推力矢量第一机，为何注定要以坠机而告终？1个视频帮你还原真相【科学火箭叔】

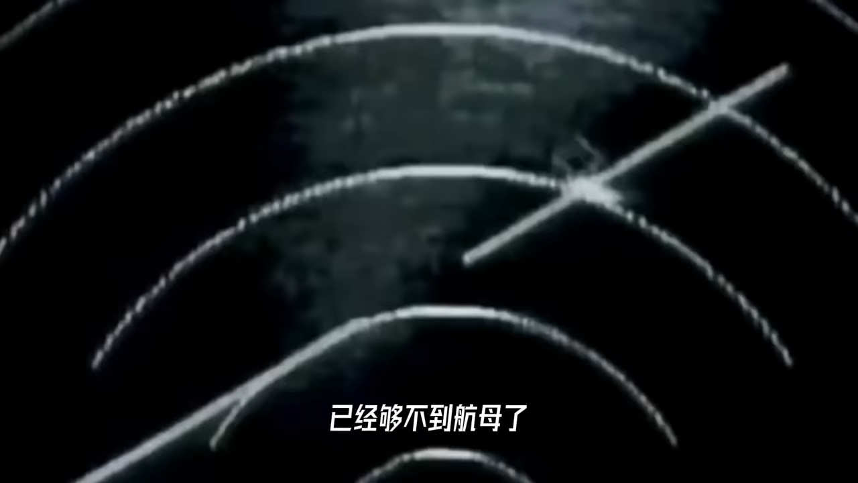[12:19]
在沃森的雷达屏上呢只有瓶颈的扫描线既看不到航母也看不到自己的队友这